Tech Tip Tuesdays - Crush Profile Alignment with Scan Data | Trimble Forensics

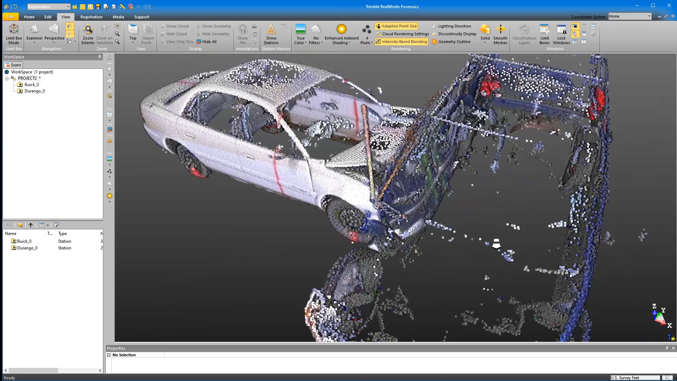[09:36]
Okay, another little tool that is going to be very helpful for us to export this out is in our production mode.
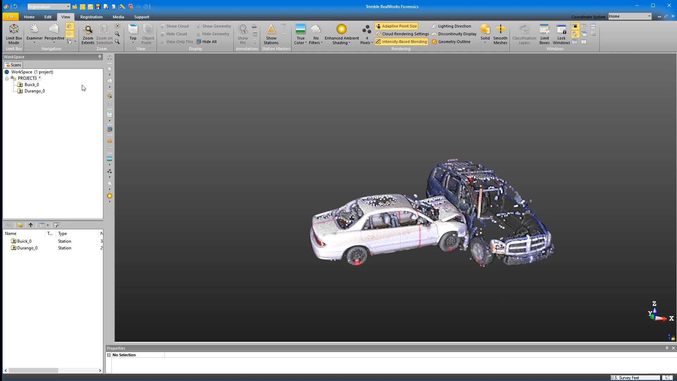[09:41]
I'm going to select my project cloud.
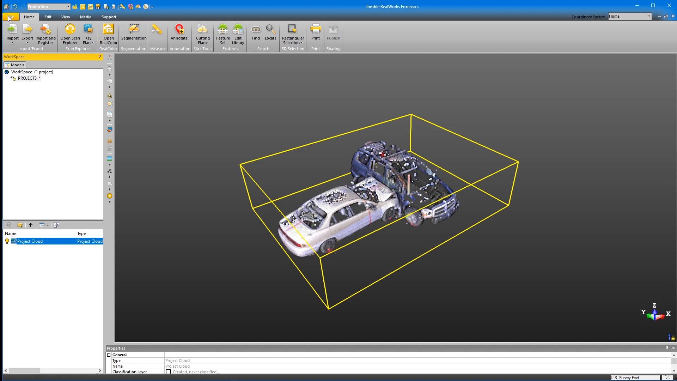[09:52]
And here in the home tab, you notice midway over there's something called cutting plane. Now what the cutting plane does is allow us to take horizontal slices,
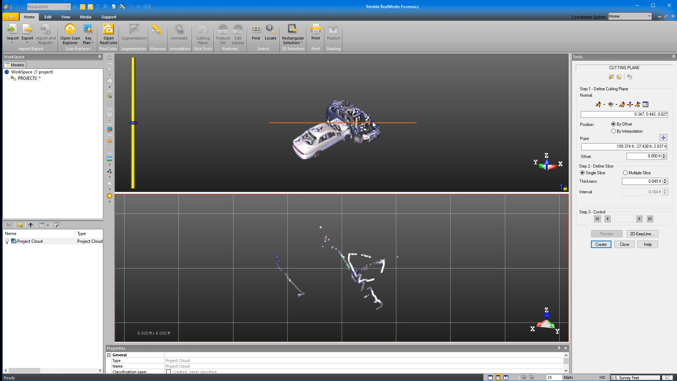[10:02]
or really slices from any direction of this point cloud. However, what we want is to be horizontal. Now right now, by default, it's kind of got this wonky plane that's kind of on the X, Y, and Z.
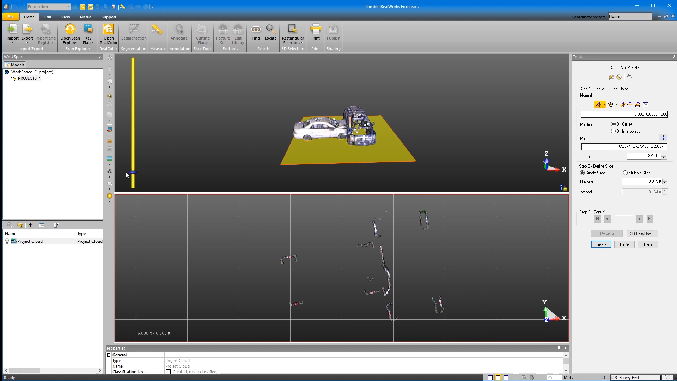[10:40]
you'll notice that it gives us our slices. Now what I'm going to do is I'm going to change this back to cloud color.
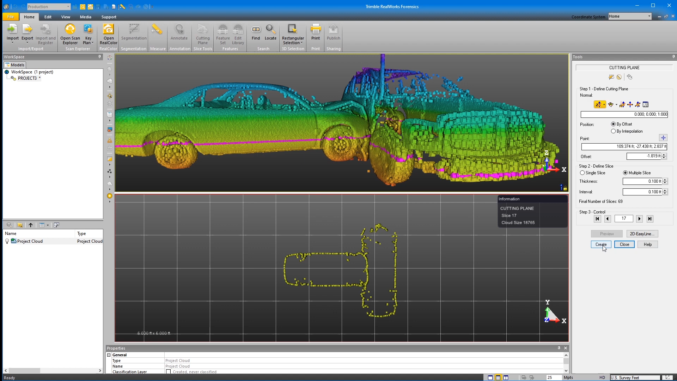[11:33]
What this is going to do is this is going to give us a group here in our workspace. Now when I click close, we can go over here to our cross cut interval.
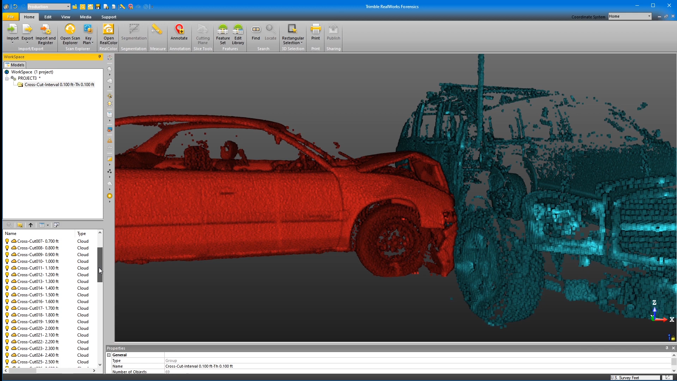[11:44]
And this will give us our cross cut clouds. So what I'm going to do is do a select all.
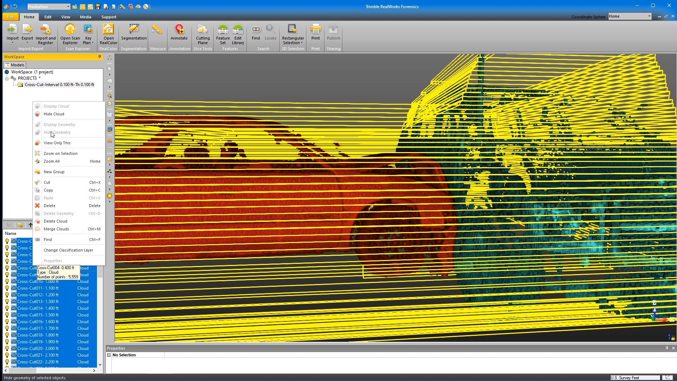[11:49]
And I'm going to hide the cloud. Now from here, what I can do is I can turn on each one of these slices.
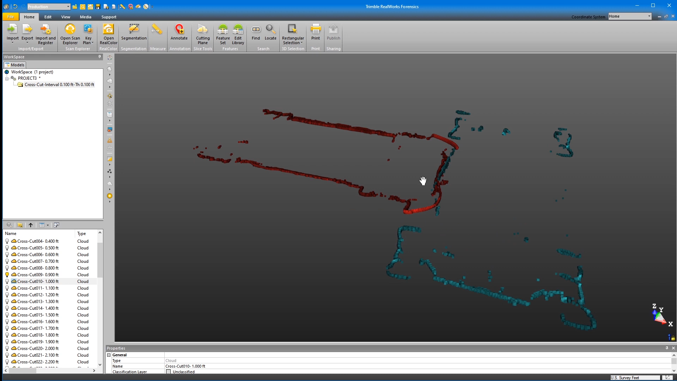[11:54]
So this is cut number 10 at one foot above the ground.
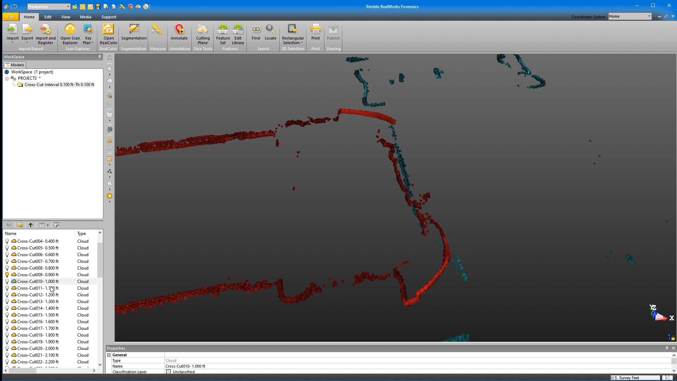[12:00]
I'm sorry, this would be 0.9 feet above the ground. This would be one foot.
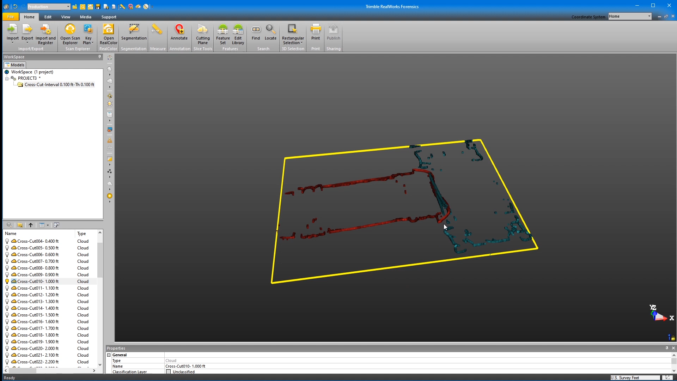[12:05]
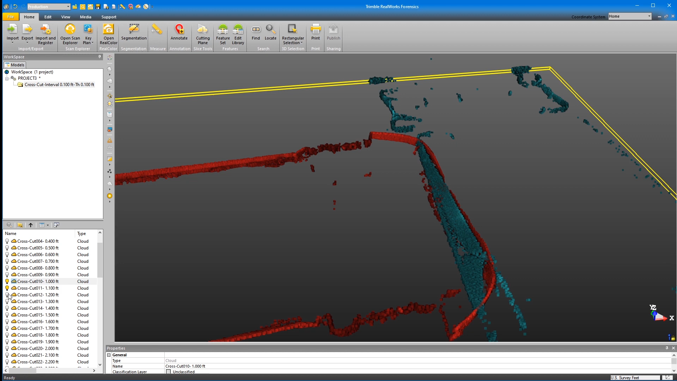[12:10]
And if I wanted to do multiples, so that would be approximately a three inch thick slice.
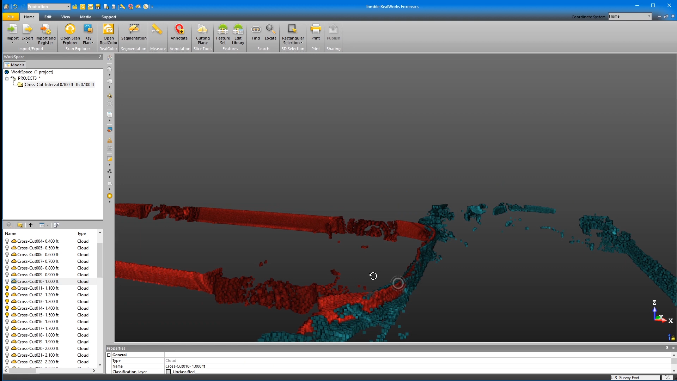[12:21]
And what I'll do is I'll drop that just a little bit, just so that I'm getting a slice.
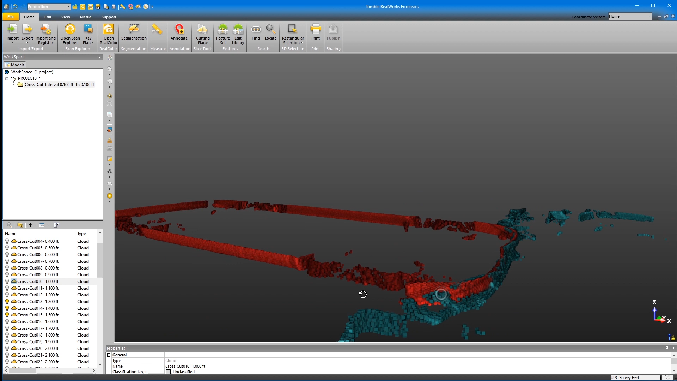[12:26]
That will be from 1.3 feet above the ground to 1.5 feet above the ground. Let me add the next one in. So 1.3 to 1.6 feet above the ground.
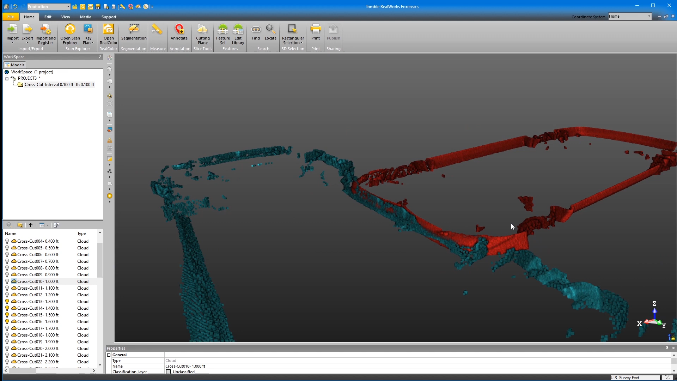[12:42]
And if we wanted to, in our view, we could do a top down in parallel projection.
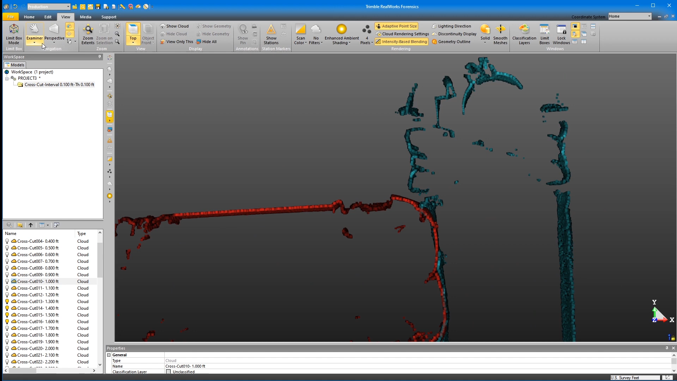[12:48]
And we could just take a screenshot of this just to show what the two vehicle alignments look like.
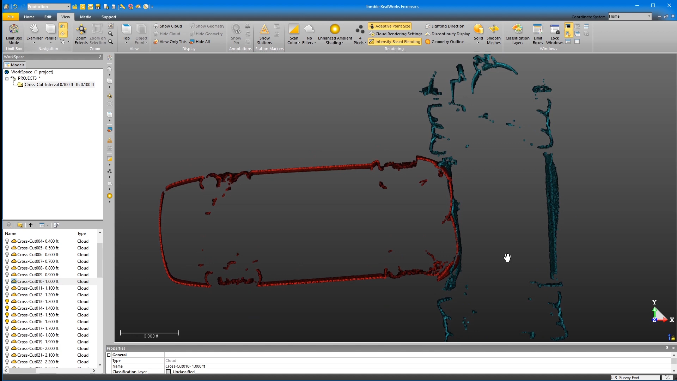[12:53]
So why don't we do that in media? I'm just going to do a capture screen.
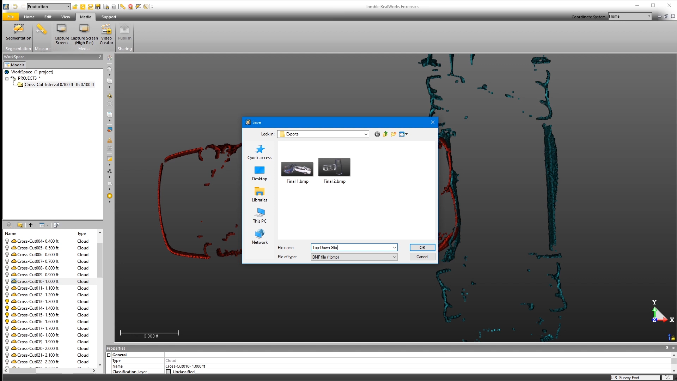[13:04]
I'll call this top down slice and click OK. And that's now captured that for use in my case packet. So now that we've got our project cloud done,
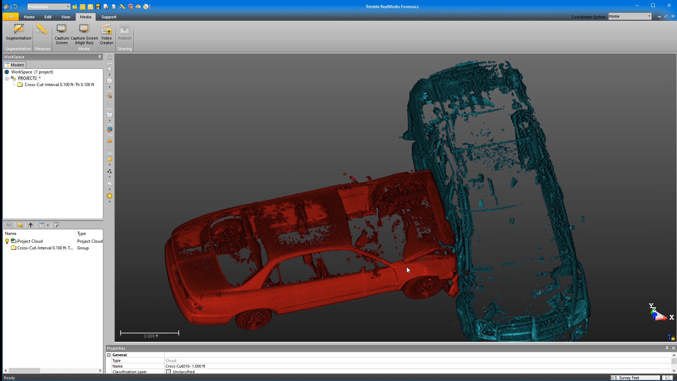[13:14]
our vehicles are in the orientation that I want them to be. What I want to do is I want to export this.
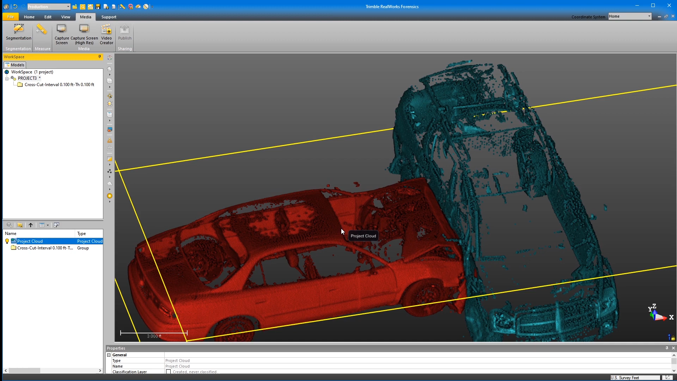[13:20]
But there's a bit of a problem. If I export this to reveal and I want to position my point cloud,